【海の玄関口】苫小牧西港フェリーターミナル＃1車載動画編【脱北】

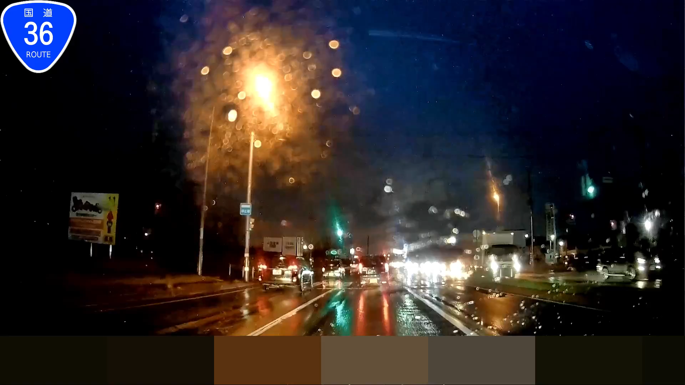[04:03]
はいそしたらですね先に進んでいきましょうあーなんか正面にですねなんか赤いタワーみたいなものがある航空障害灯がついたタワーが見えてきましてさすが北海道一の工業都市との駒井といったところですね
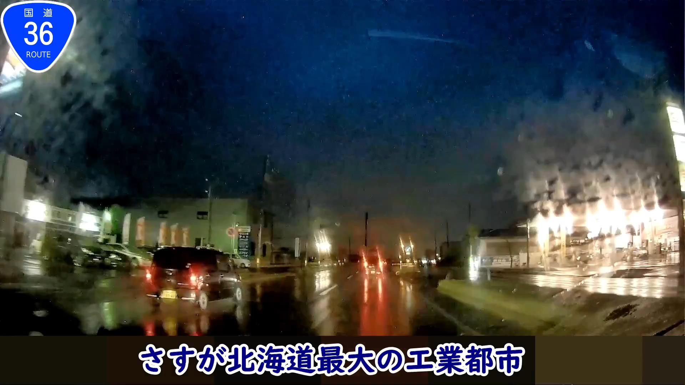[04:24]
この駒井はまあ東西に長い町でして今いるところが多分市街地の東の外れぐらいだろうと思います
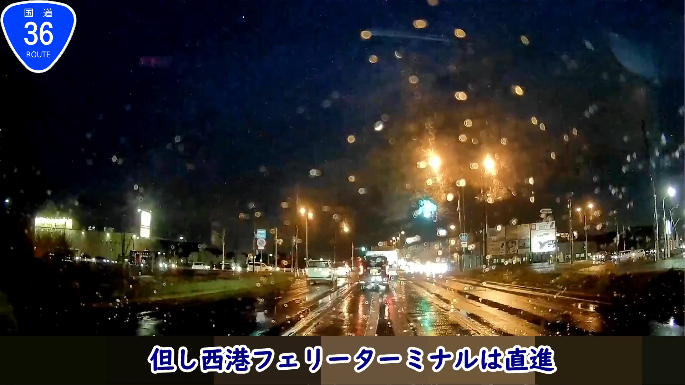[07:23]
はいそしたらですね先に進んでいきましょうここで戦況がありましてこれでヌルラン本線とヌルラン本線一折ですね日高本線を越えていく感じになりますね